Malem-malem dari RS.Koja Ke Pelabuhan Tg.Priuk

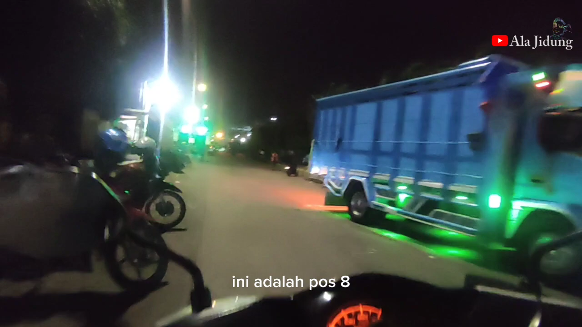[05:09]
ini adalah pos 8 satu-satunya pintu masuk khusus motor
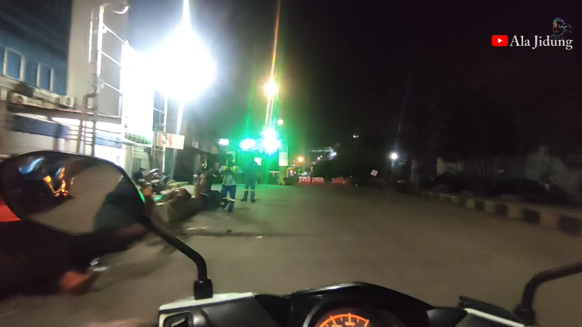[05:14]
mau menuju ke pelabuhan Tanjung Priok dan harus pakai kartu imani
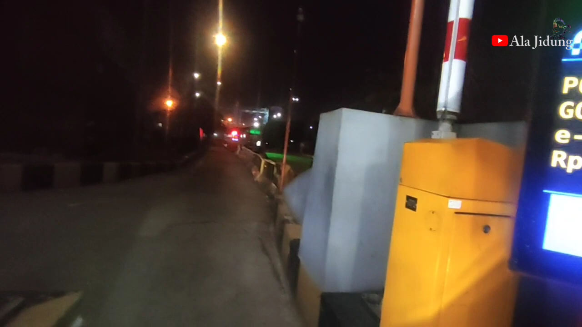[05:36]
nanti nanti setelah keluar gak perlu ada pemeriksaan lagi ya tinggal keluar aja tapi pintu keluarnya itu harus di pos 9 tempat pertama kali kita tadi ada lampu merah gede yang gak boleh lurus itu adalah pos 9 sekarang kita tinggal mengikuti aja jalannya karena ini adalah jalur
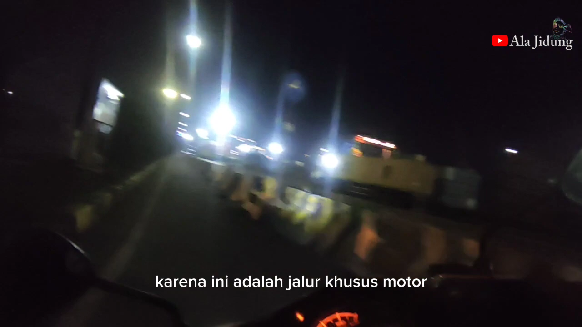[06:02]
khusus motor yang di sebelah kanan itu adalah jalur khusus untuk mobil jadi kita akan terus mengikuti jalan ini sampai ketemu perempatan ini kalau gak ada perubahan lagi ya soalnya biasanya
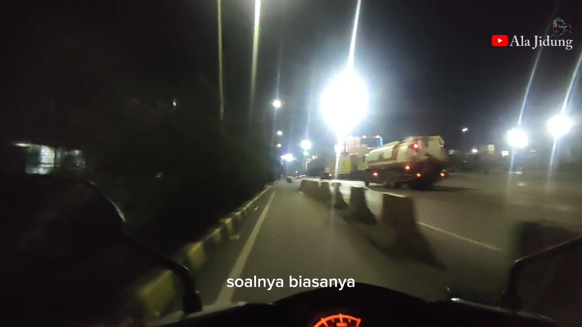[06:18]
kadang-kadang kalau kita masuk kalau tiba-tiba ada proyek
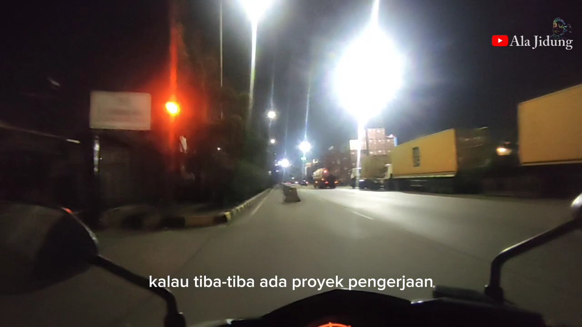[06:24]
pengerjaan bisa-bisa kita dialihkan kadang kita muter jauh kadang harus
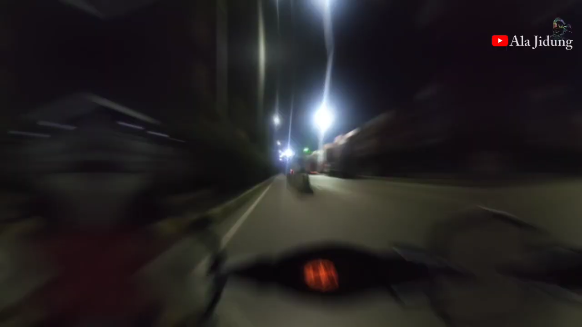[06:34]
melawan arah sedikit dan di
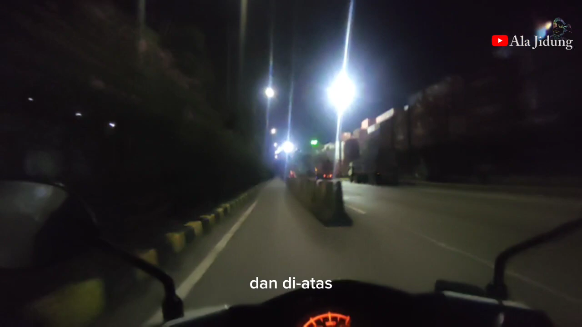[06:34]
atas ada jam gede di atas itu bisa kelihatan pukul 21 berubah itu jadi derajat celsius nah 21 50 derajatnya 28 berarti lumayan adem lah ya gak panas biasanya kalau panas diangkat 31 32 kalau demam kan 36 ya
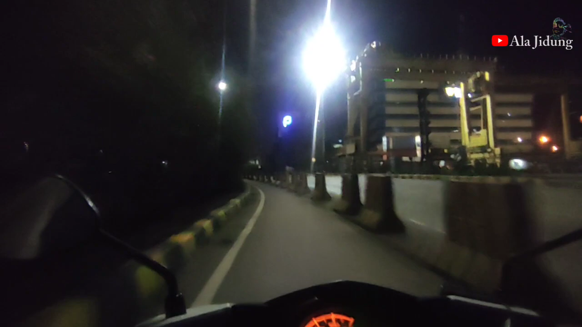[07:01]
kita mengikuti terus jalannya nanti di perempatan depan kalau ke kiri itu masuk ke arah imigrasi dulu ada
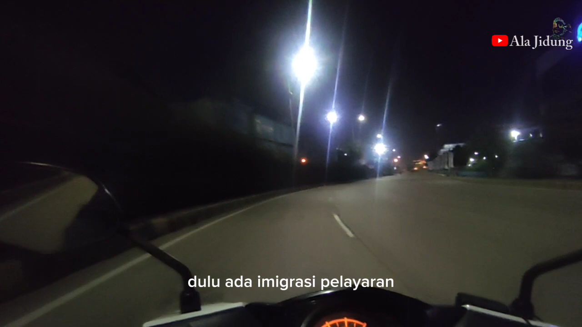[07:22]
imigrasi untuk pelayaran bisa kelihatan di atas sebelah kanan pelindung
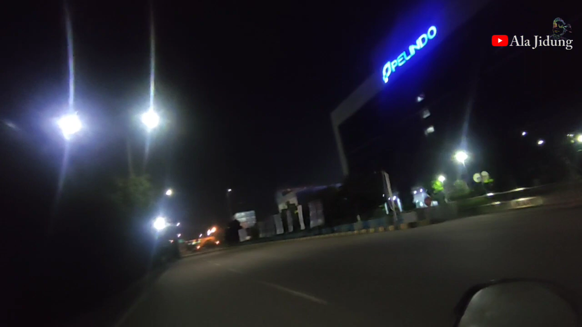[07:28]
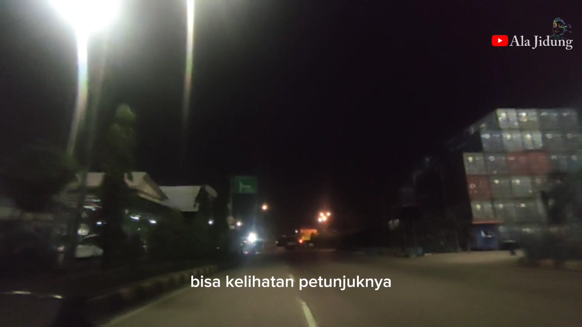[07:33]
bisa kelihatan petunjuknya kalau terus-rus pelabuhan nusantara 1 pos 1 kalau ke kanan itu adalah terminal khusus untuk penumpang pelni
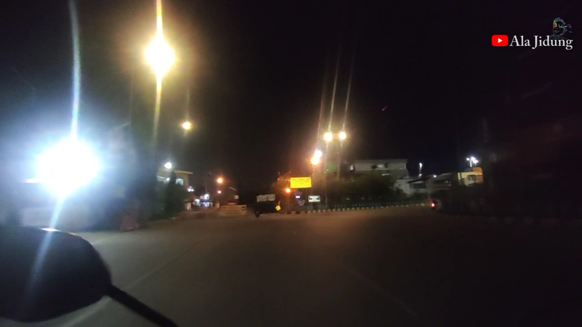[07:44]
jadi disini biasanya kalau untuk luruskan udah gak boleh harus dialihkan
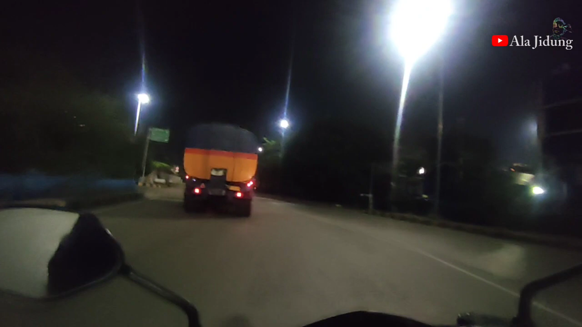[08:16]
disini kita berbelok ke arah kanan
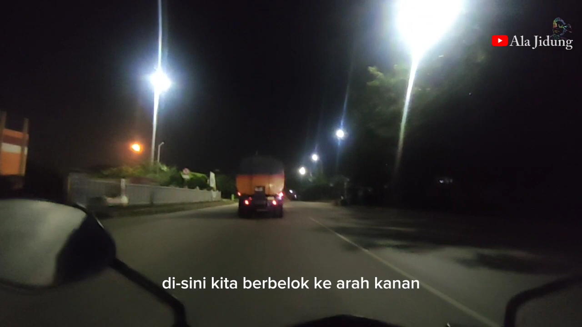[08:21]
kayaknya bisa kelihatan keren-keren kiri kanan tapi
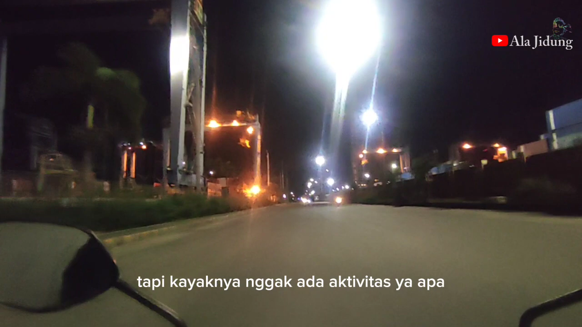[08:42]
kayaknya gak ada aktivitas ya apa jangan-jangan gak ada yang lembur
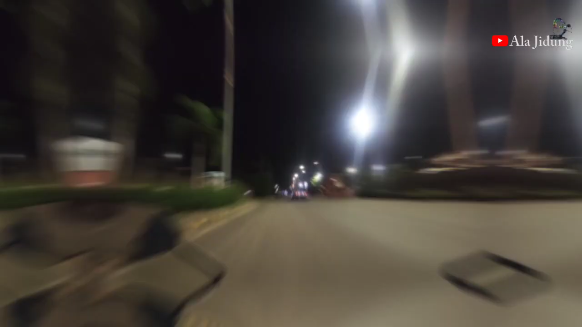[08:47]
sebentar lagi kita masuk ke pelabuhannya oh ini pintu keluar pintu masuk ini adalah pintu keluar dari pelabuhan Tanjung Priuk nah disini kita
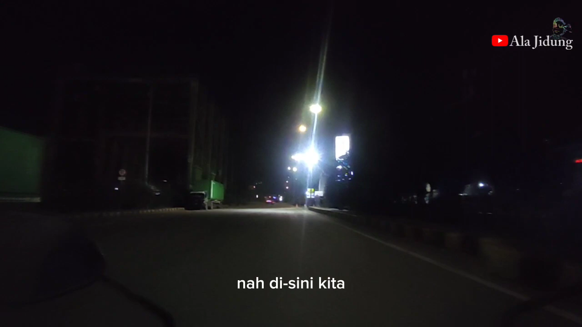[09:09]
akan berbelok ke kanan masuk pintu masuk eh masuk pintu masuk bisa kelihatan ya masuk ke terminal penumpang jadi kita masuk disini